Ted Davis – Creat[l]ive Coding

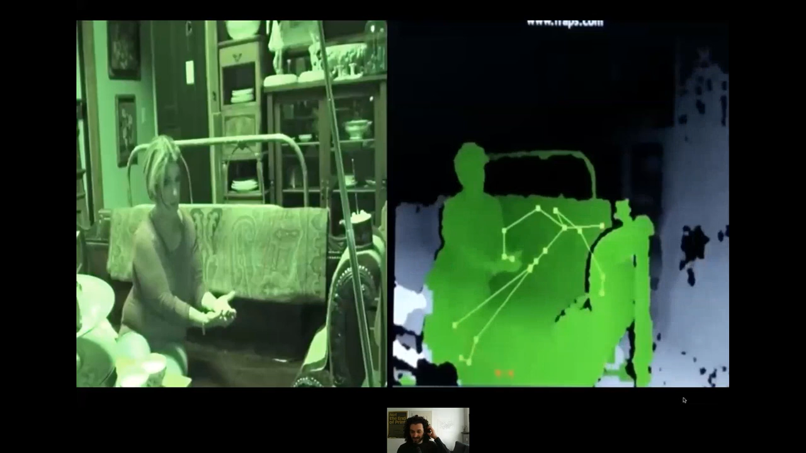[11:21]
It also has a fun history of people thinking that they're seeing ghosts just based on errors in the tracking data. They sometimes thought there were other people in the room, even though it's probably just a glitch.